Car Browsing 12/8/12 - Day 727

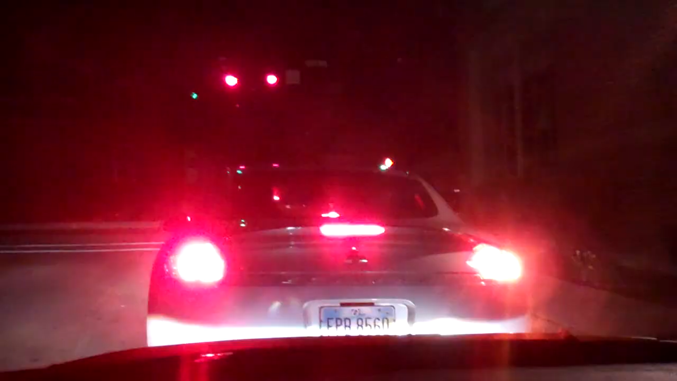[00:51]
Oh. Okay, guys, many hours have passed. It's 8:37 p.m. We got the gardener in front of me in the eclipse. It's 40 degrees and not raining anymore.